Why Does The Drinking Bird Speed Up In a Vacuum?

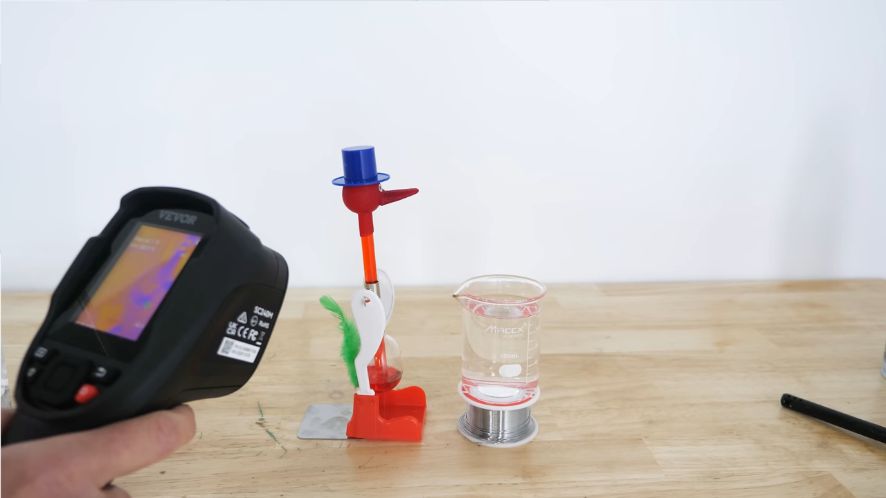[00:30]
You can see that for some reason the bird's head is much colder than the water in the cup and also colder than the bottom of the bird. But why is it colder?
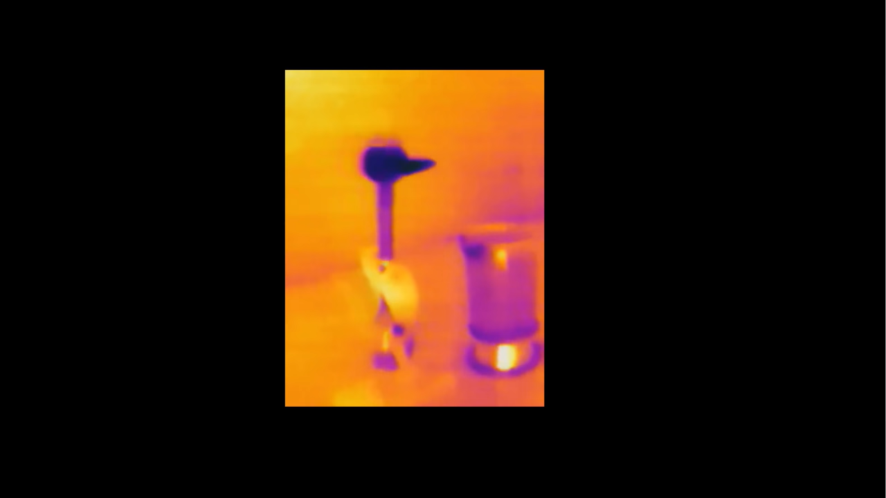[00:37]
Well, you can see that the bird's head is made of a spongy material that can easily soak up water.
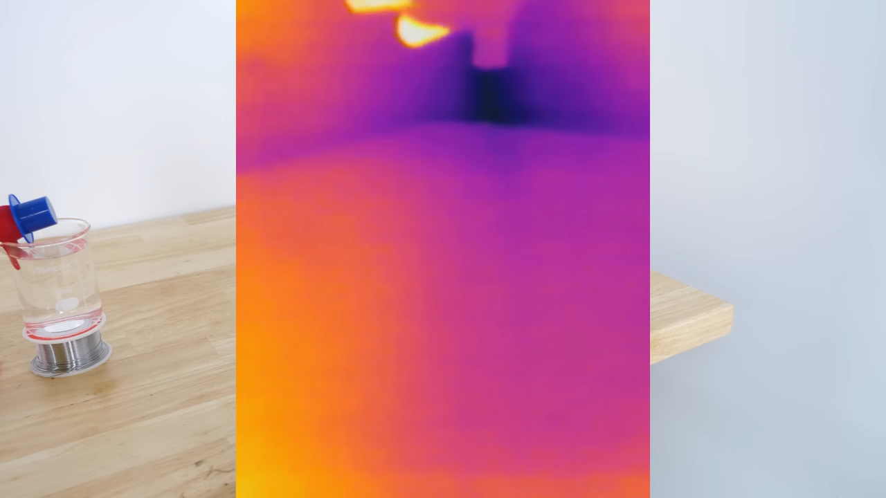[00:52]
I can take this liquid from this duster can that evaporates very quickly,
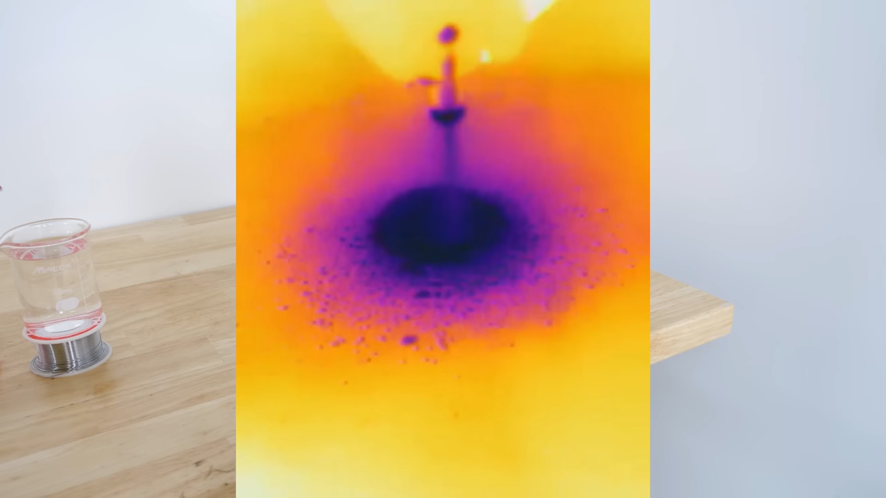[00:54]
and you can see how cold this table gets.